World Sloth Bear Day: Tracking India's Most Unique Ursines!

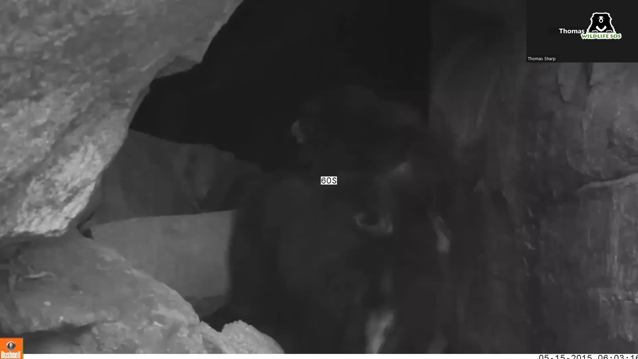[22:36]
and this is also how we found maternal dens
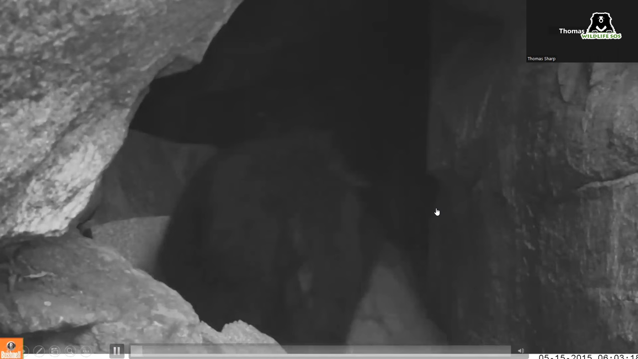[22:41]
and how we did that was to put camera traps near the entrances of dens and then you could see a mother coming back with her cub
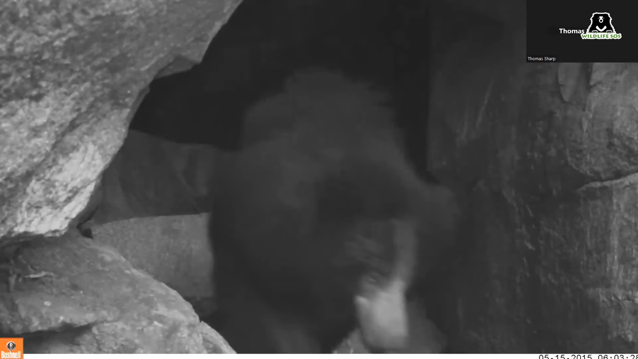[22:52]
and this is how we determined where the maternal dens were and we could keep an eye on these bears this was actually the first time
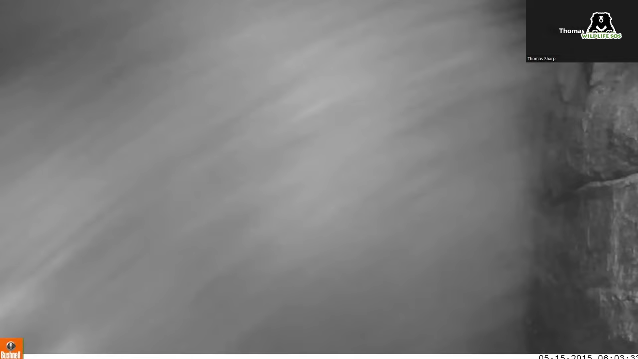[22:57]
that we had put the camera trap up here so the mom obviously wanted to make sure it was safe and not a problem and after this luckily she didn't destroy the camera and she was pretty much used to it after that
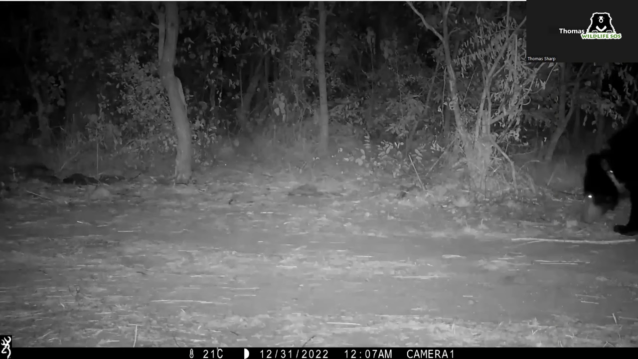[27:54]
and we also like to put camera traps into the field so that we can see the bear after it's been collared and make sure everything is okay the collar looks good the
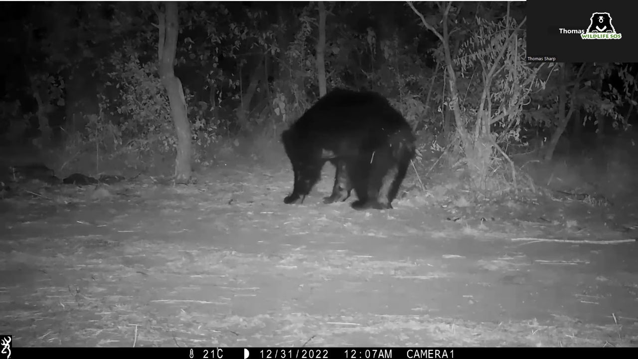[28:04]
bear looks comfortable and in this case you can see she looks like a normal happy bear foraging during the night when they're most active